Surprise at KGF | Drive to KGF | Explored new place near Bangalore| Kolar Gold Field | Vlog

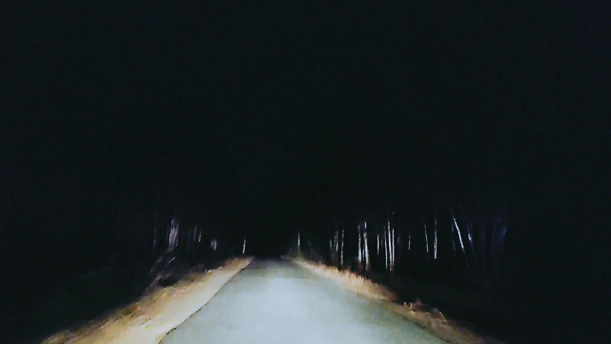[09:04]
क्योंकि अभी हम निकले थे और काफ़ी रात हो गई थी, मतलब बिल्कुल अंधेरा था, हमें रास्ता नहीं पता था। हमें गूगल बाबा जहाँ लेकर जाने वाले थे हम वही जाने वाले थे।
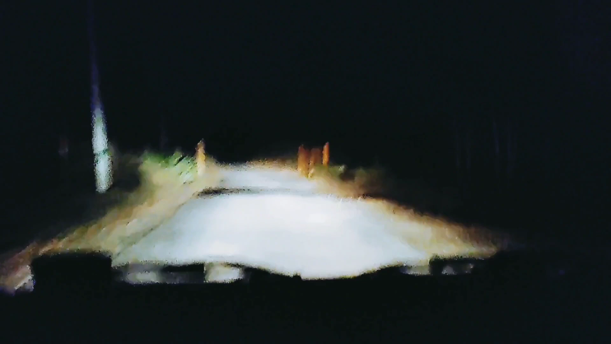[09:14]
आप देख सकते हैं बिल्कुल अंधेरा है और